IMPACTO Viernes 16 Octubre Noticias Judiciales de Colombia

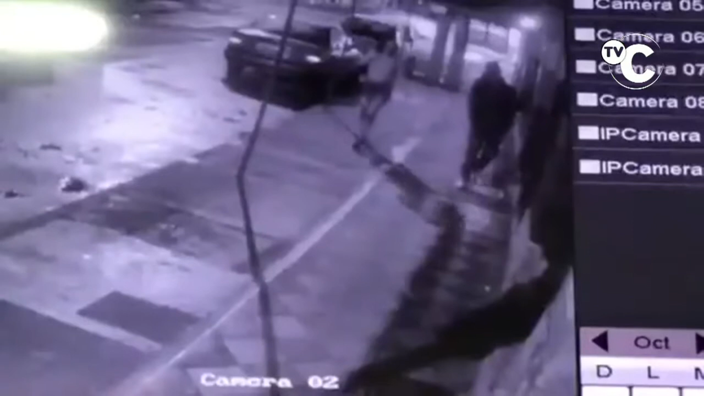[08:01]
Tenemos todos los videos de cómo era que robaban y cómo era que metían la mercancía. En Itagüí, departamento de Antioquia, en la calle 54, alrededor de las 4:30 de la mañana, hoy, una pareja de ratas entró al local y le robó el dinero junto con la caja registradora que habían dejado dentro de un negocio con las ventas del día.
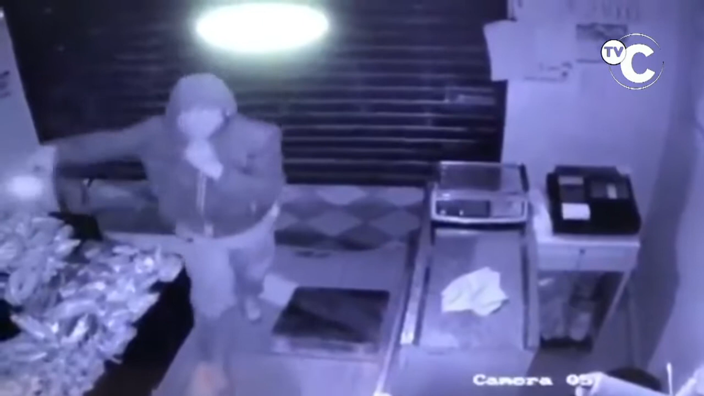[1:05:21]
Se metieron a robar, bueno, ahí está más adelante cuando se ve que ingresan, levantaron, forzaron la entrada, rompieron los candados, forzaron la persiana y entraron por debajo. Se llevó la caja registradora y se llevó mercancía.
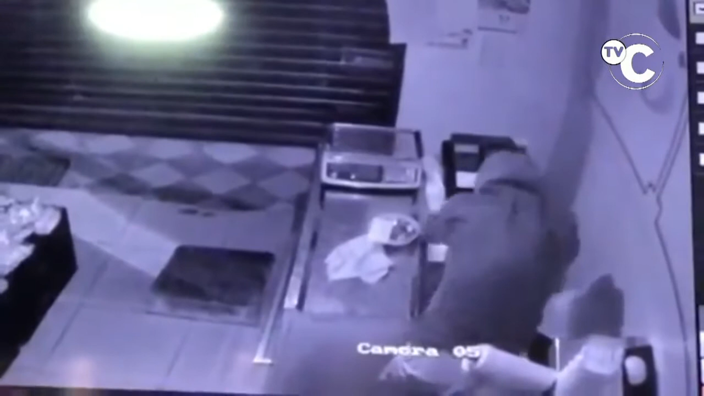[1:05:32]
Mientras la vieja afuera estaba de campanera, este rata se metió y robó lo que más pudo. No solamente se robó la plata, sino lo que había, hasta las monedas, vea, sino también se robó lo que había, se robó toda la caja registradora, la desconectó y se la llevó porque no podía robarse más. Qué rata miserable es esto, ¿no?